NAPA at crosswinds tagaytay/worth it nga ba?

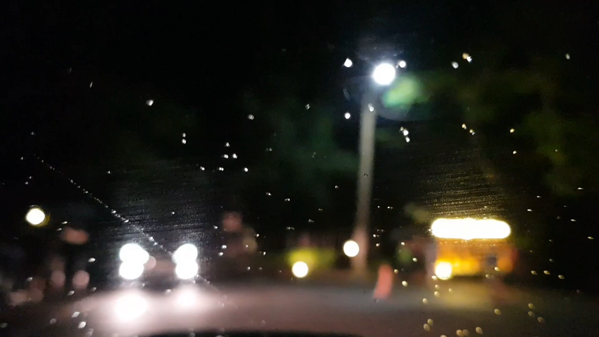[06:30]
So guys, nandito na kami sa Napa. Ito na yung entrance ng Napa.